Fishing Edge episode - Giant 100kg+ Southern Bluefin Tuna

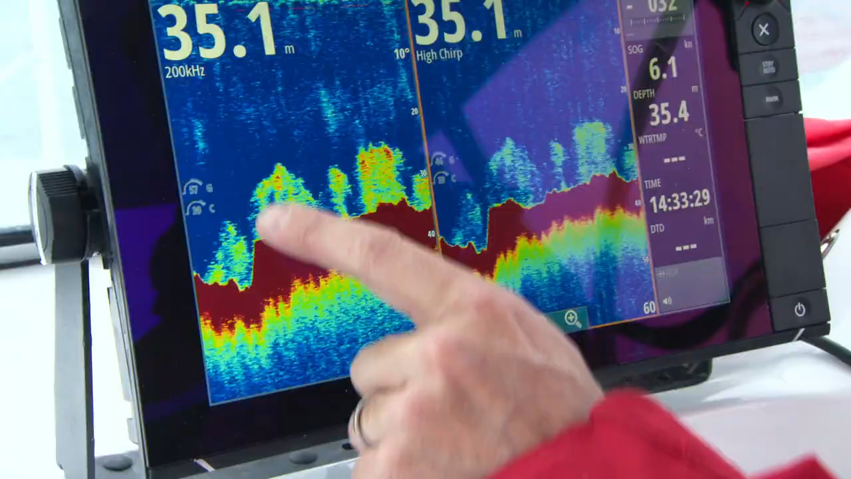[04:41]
Here we've got the sound that you can see it's just starting to edge up now and there's bait scattered all over the top of it.
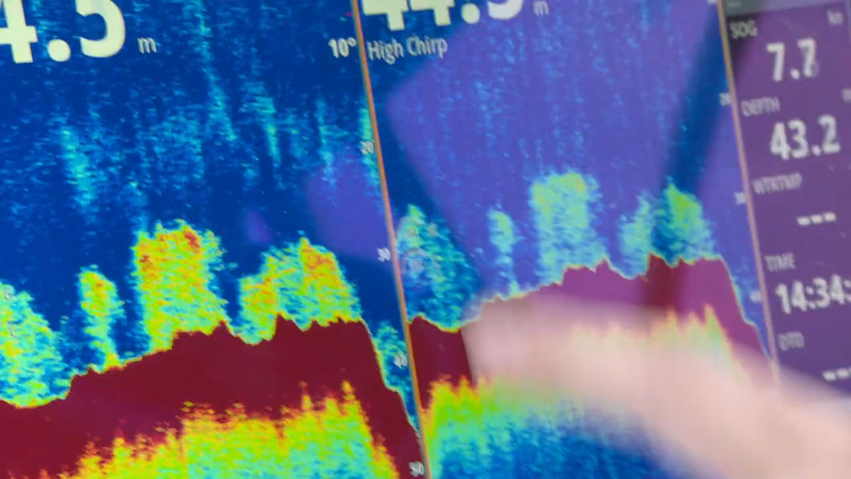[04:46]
You find these hunting holes, all these prime areas where the bait's stacking up and a big predator like a 100 kilo tuna is going to be right there somewhere eating that stuff.